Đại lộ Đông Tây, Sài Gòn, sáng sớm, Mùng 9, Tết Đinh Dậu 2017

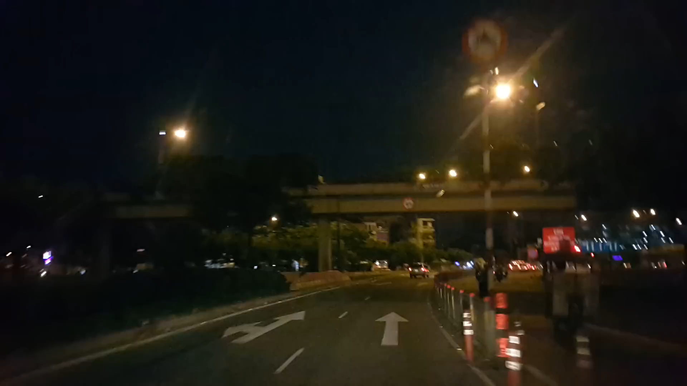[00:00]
vậy thì em phải mua một cái loại mấy cái phim xịn đó ha. Không, cái loại thường nó ghi lại những cái hành trình mình đi đó. À, cái đó thì chuyên nghiệp vậy chứ. Không, nó nhỏ xíu mà chị, anh cứ gắn trên xe anh chạy vậy đó. À, anh đi khoảng bao nhiêu lâu, trung bình là nó thâu khoảng được mấy tiếng.
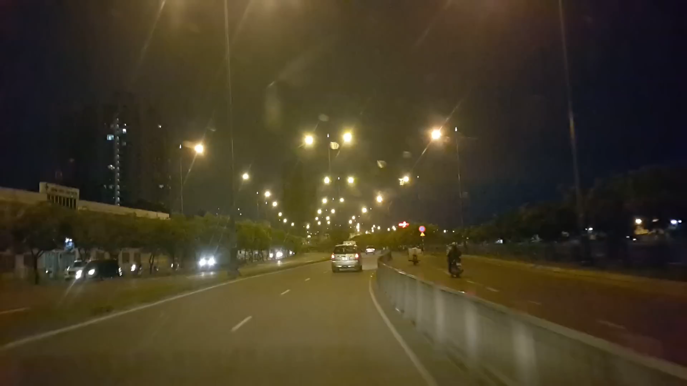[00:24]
À, nó đưa vô cái đĩa, cái thẻ nhớ nó nằm ở đó. Dạ. Sau mỗi lần đi người ta cộng thêm. Máy nó nhỏ, mấy cái xe nó gắn. À, giống như camera hành trình á chứ. Dạ, đúng rồi, đúng rồi, camera hành trình. Đây đại lộ Đông Tây, đại lộ Võ Văn Kiệt. Dạ. Yeah. Năm giờ 50 45
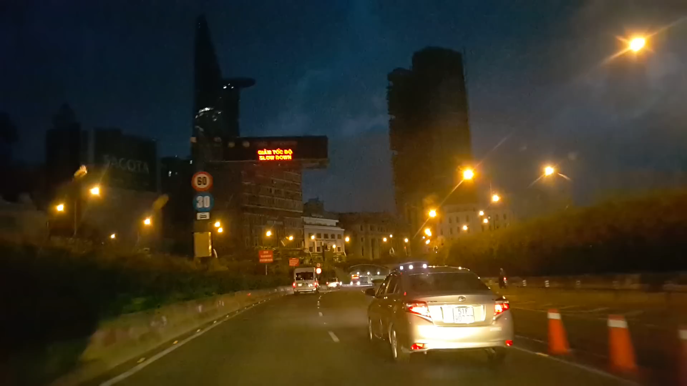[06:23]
Rồi, chuẩn bị qua hầm Thủ Thiêm nè. 6 giờ sáng mùng 9 Tết.